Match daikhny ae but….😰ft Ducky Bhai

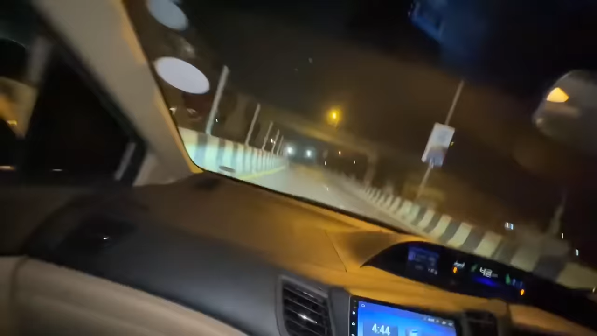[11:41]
ये गलत जा रहे हैं, फोन करो यार, वो गलत साइड पे जा रहे हैं,
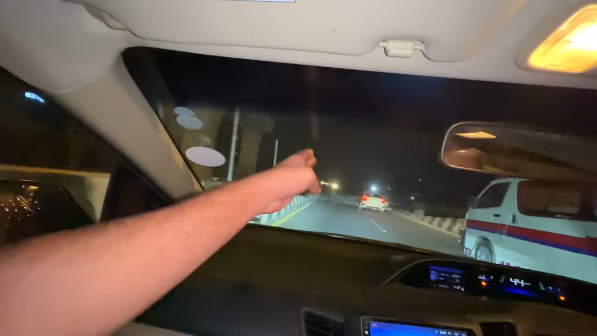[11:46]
उनको बता दो, जलील होते रहेंगे ऐसे।